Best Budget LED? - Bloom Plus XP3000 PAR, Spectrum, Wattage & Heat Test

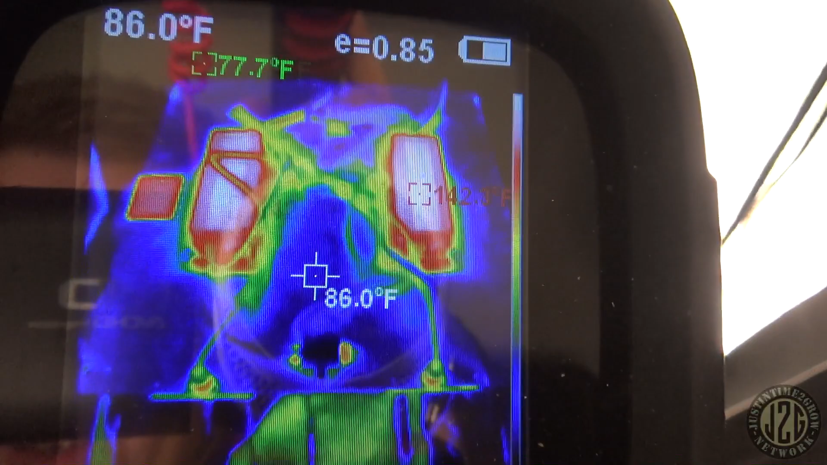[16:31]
On screen: spot 86.0°F
now the shiny part here is not really going to
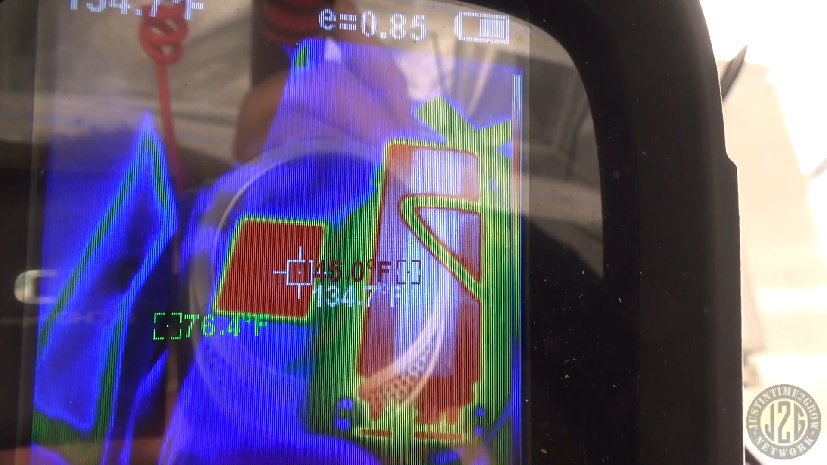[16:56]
let's go take a look at that 135 is what we're looking at on the board
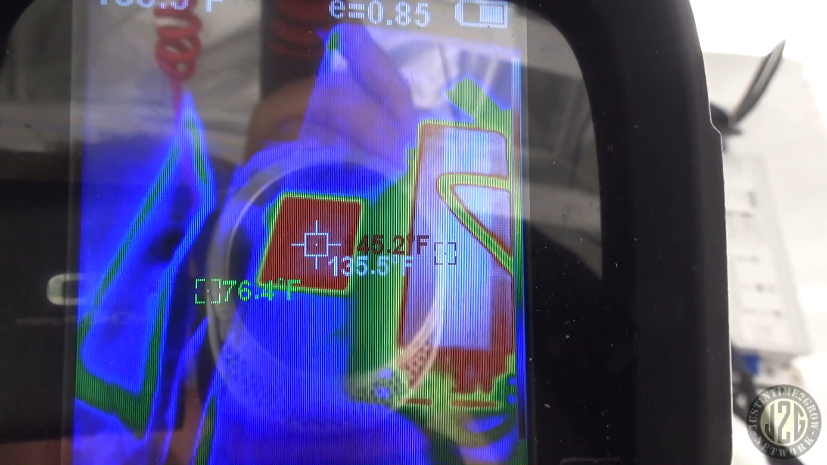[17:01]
145 on the driver
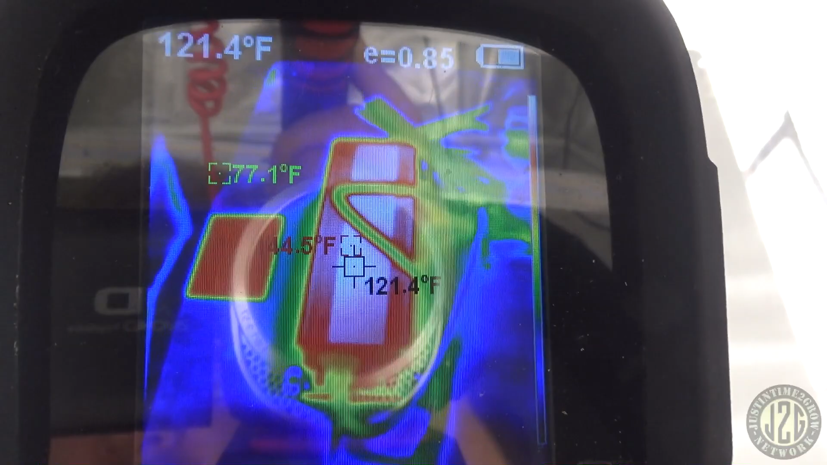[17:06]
On screen: spot 121.4°F, min 77.1°F
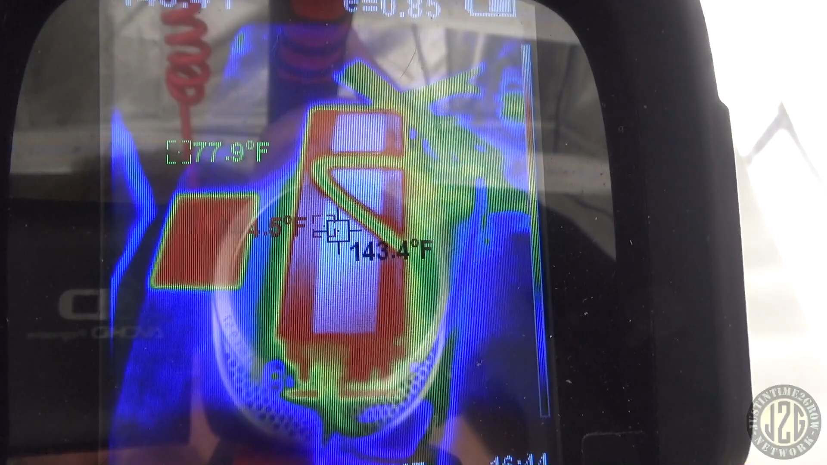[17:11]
On screen: spot 143.4°F
so pretty warm on the driver the driver's really really working hard 120 or 135 on the board
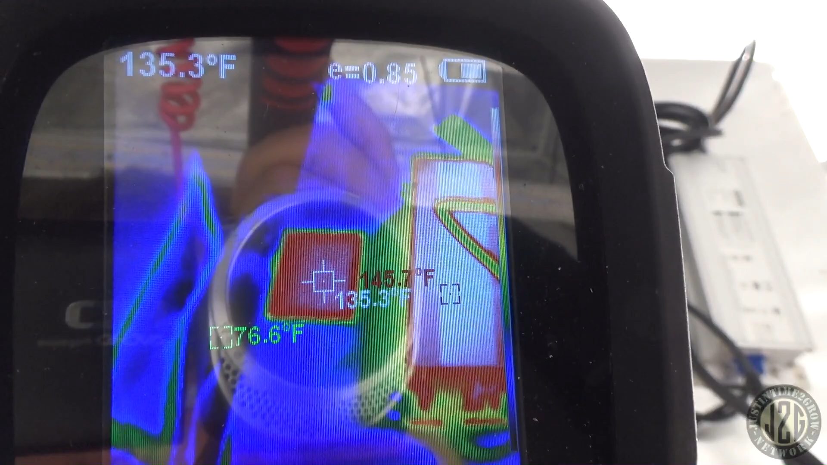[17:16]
On screen: spot 135.3°F, max 145.7°F, min 76.6°F
is I'd say about average
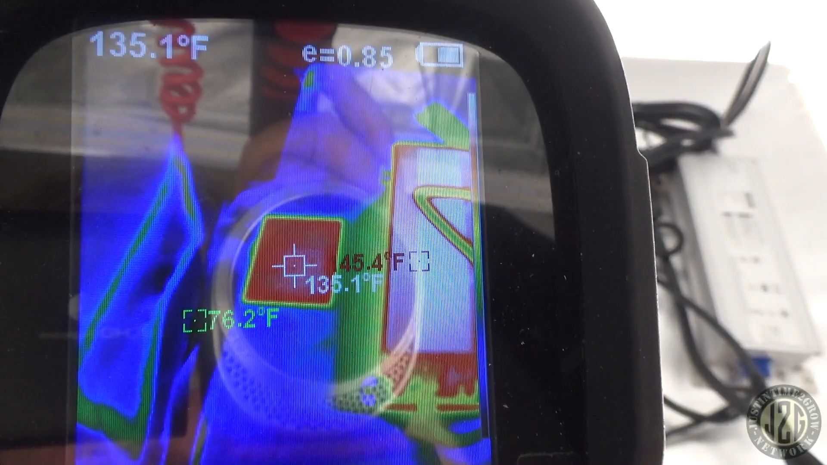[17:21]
On screen: spot 135.1°F, min 76.2°F
maybe a couple degrees high like 131 ish 130
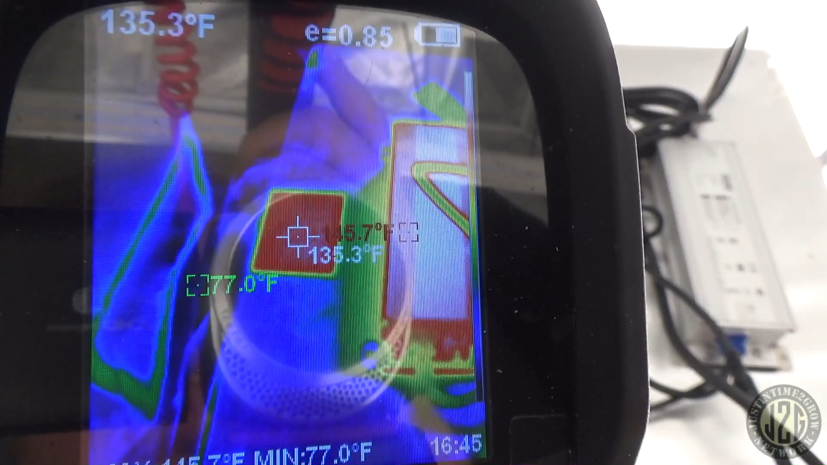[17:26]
On screen: spot 135.3°F, min 77.0°F
is usually around where a lot of them are so maybe a little bit high the driver's definitely working pretty hard though
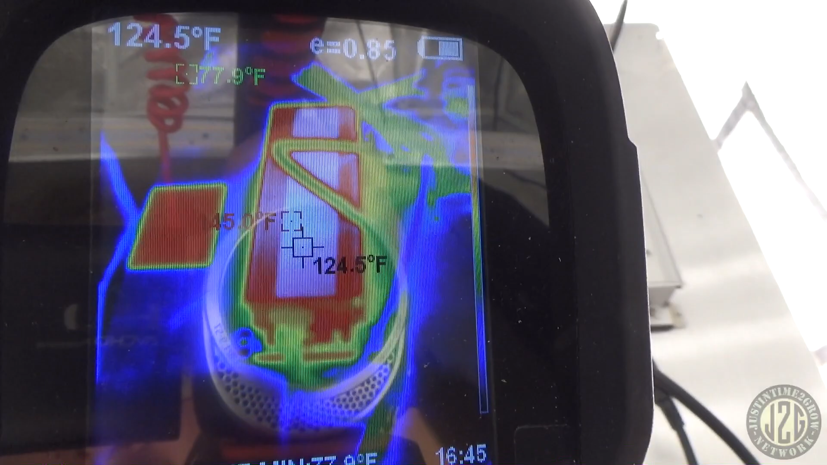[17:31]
On screen: spot 124.5°F
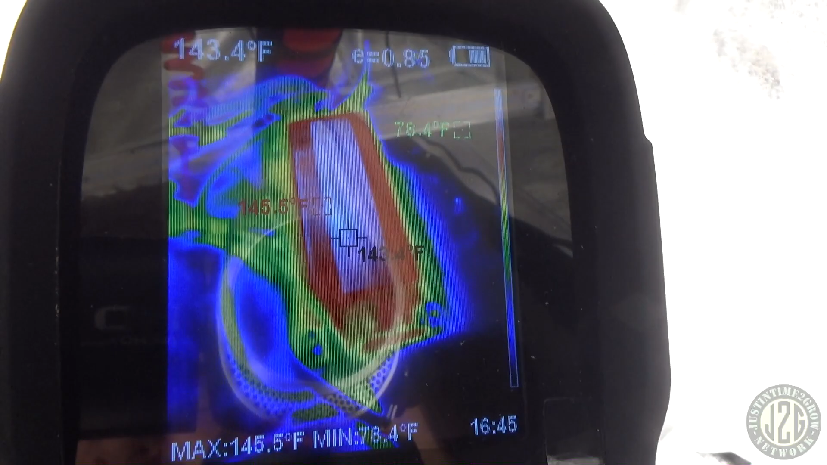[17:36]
On screen: spot 143.4°F, max 145.5°F, min 78.4°F
so yeah I mean it's a budget light so it's they're pushing
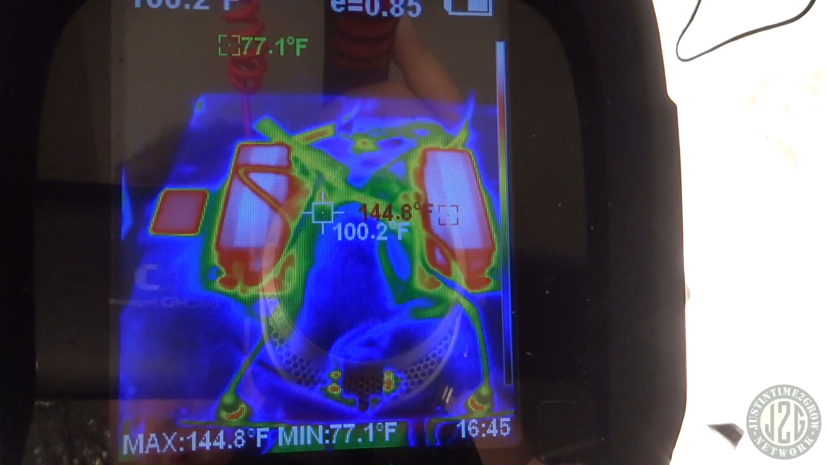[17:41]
On screen: spot 100.2°F, max 144.8°F, min 77.1°F
this tech to its absolute limits because they're trying to obviously spend as little as possible
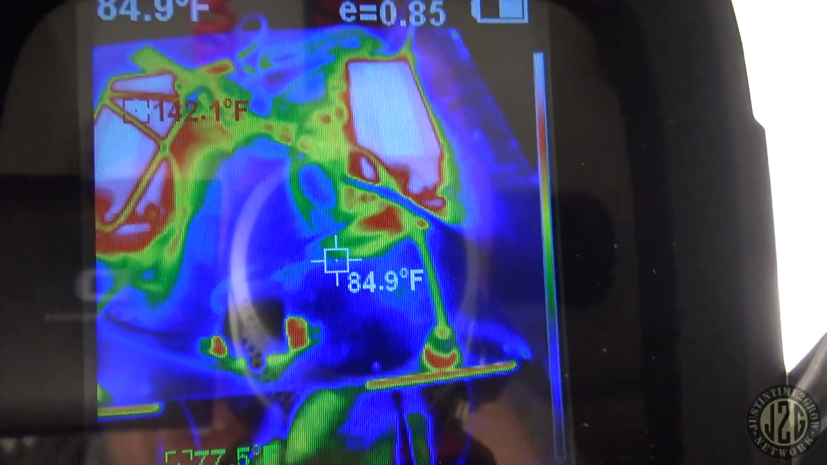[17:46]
On screen: spot 84.9°F
so these these drivers are probably being pushed as far as they will go
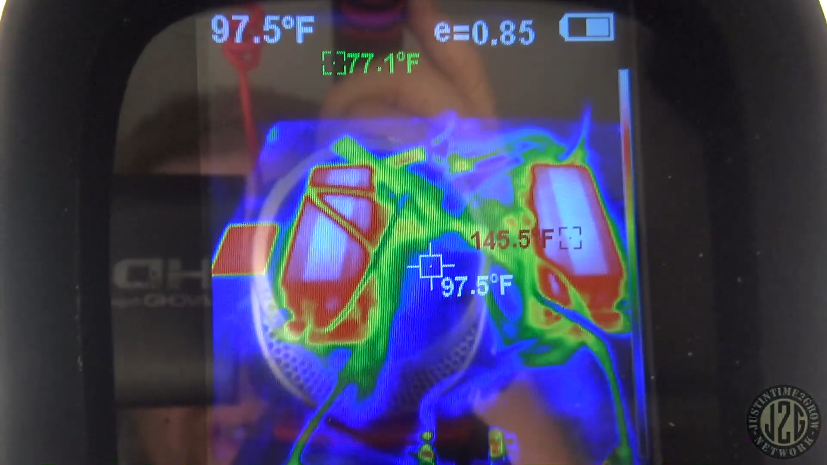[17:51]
On screen: spot 97.5°F
which isn't surprising pretty cool though overall the light does really well in a 3x3 space